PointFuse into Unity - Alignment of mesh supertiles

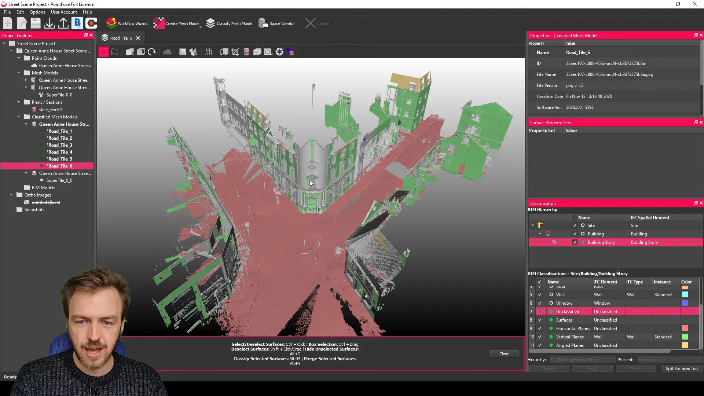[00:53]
So this workflow is going to be really handy for working with mesh at scale. So first of all the first thing I've done is I have set up a project here. I've already done the meshing, it's just a street scene outside of our offices. What I've done already is I have cleaned up a lot of the noise, a lot of the roadway noise.
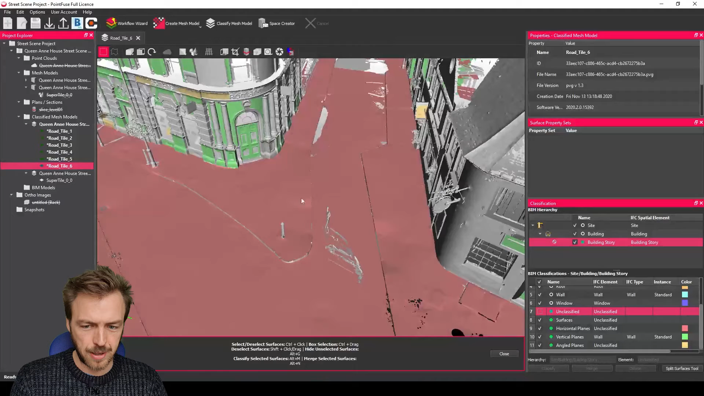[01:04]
I've just got a little bit left to do here so I'm going to clean that up by holding control using the window select to grab those surfaces and just
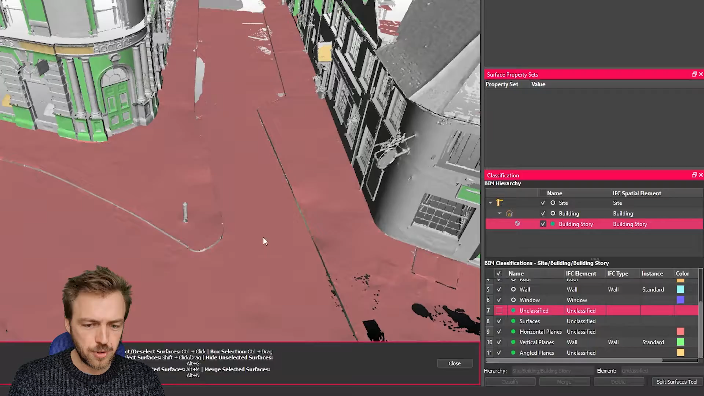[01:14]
move those into a switched off layer so they're not included in the in my visual walkthrough.
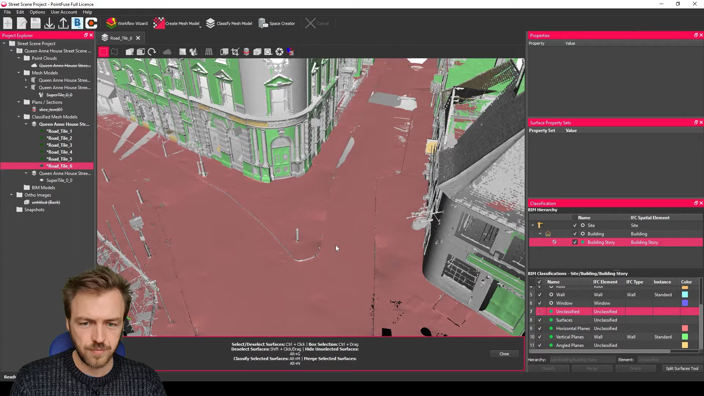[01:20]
And then the other thing I've done is I've used this surface flipping
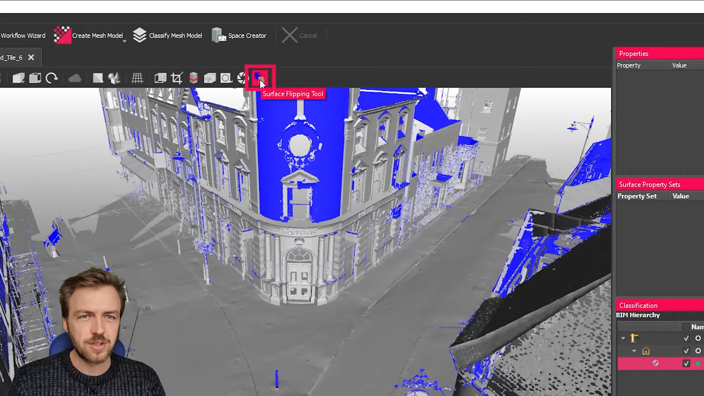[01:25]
tool just to make sure that all of the normals are facing in roughly the right direction when I export this out into Unity. So you don't have to do this what you can do in Unity is use a custom shader to double face material double face the textures sorry or to switch off back colouring.
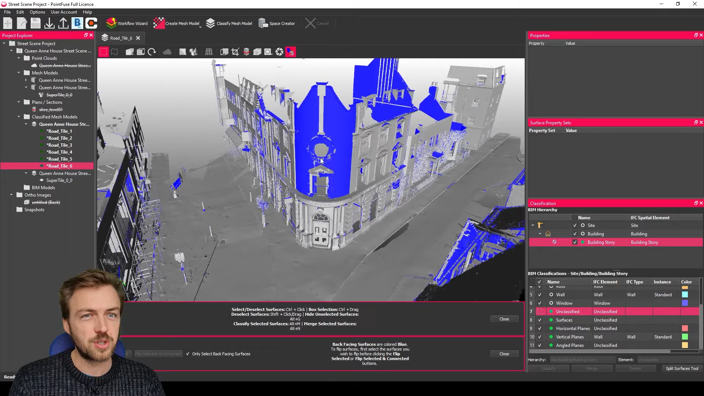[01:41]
But the tool is here it's nice and easy to use. All you do again is use the selection tools.
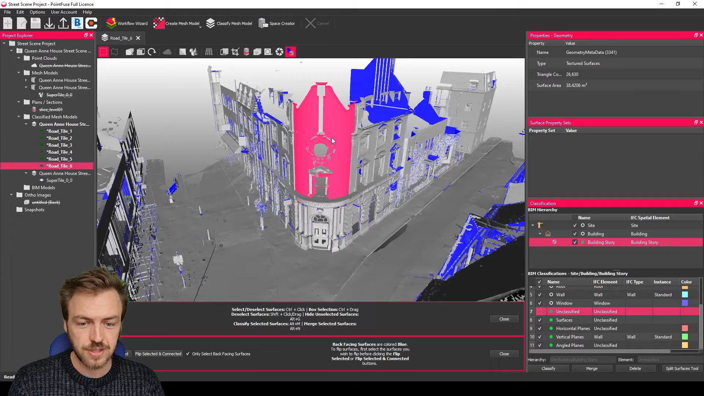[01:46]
You want to keep this ticked so that it's only selecting back faces and then choose to flip.
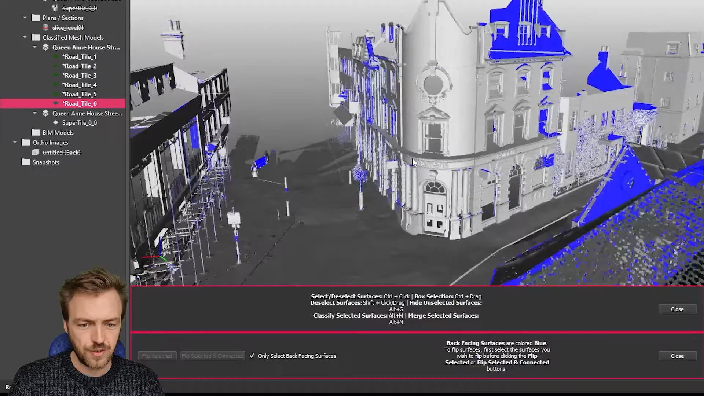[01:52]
So all of the blue faces are the backs which is obviously the back of this building here the backs of inside to these windows
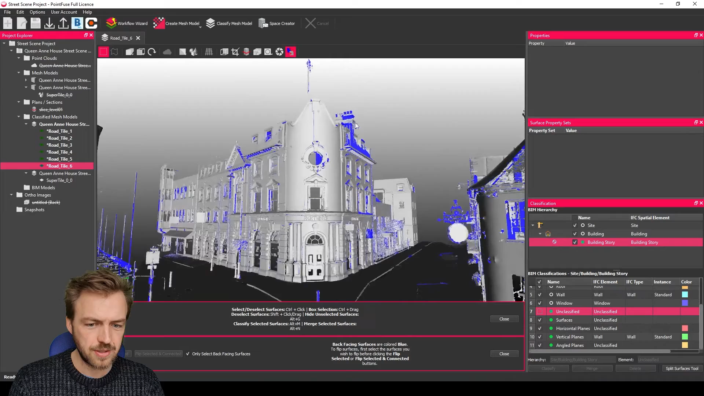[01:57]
and what you should be looking at is lots of grey surfaces.
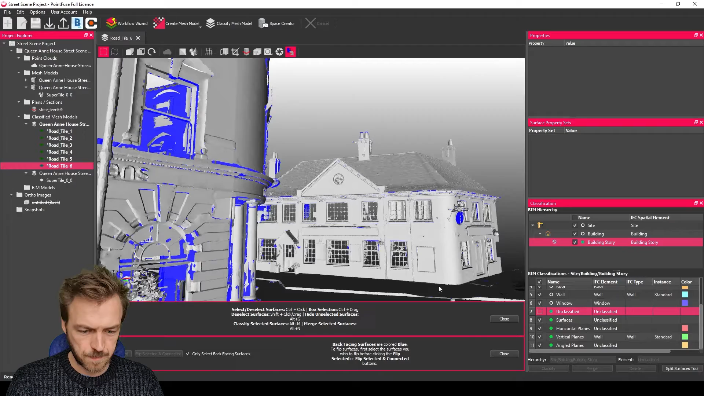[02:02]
Cool. And so here we go this mesh is nicely textured again with an RTC ready to be exported.
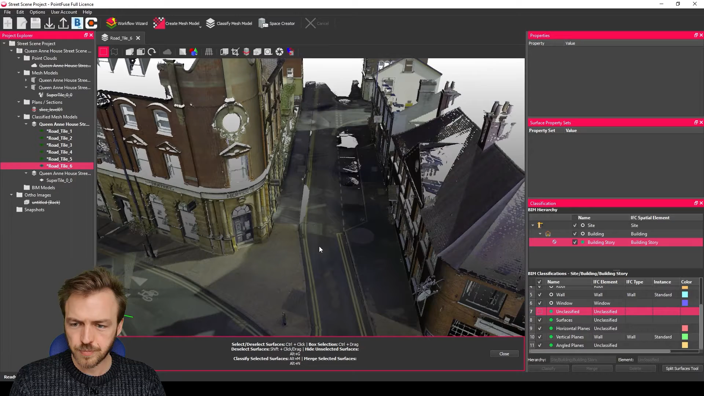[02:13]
So the two ways of batch exporting are to have the models open that you want to export and to use the the export arrow.
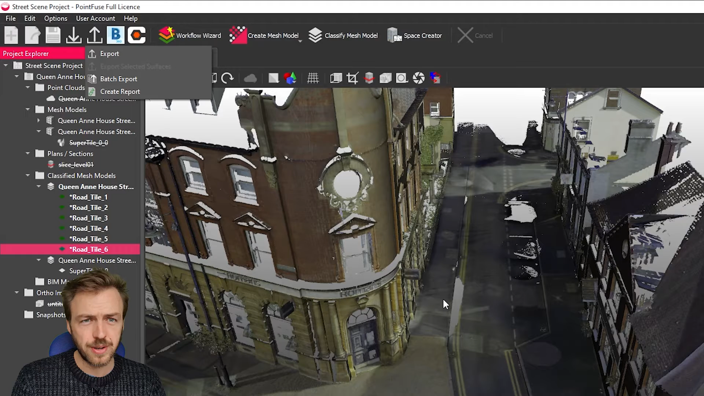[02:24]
Well you can if you don't want to have the models open so again if you are working at a huge scale and you can't open them all at once you could right click on the model group and choose the batch export this way as well.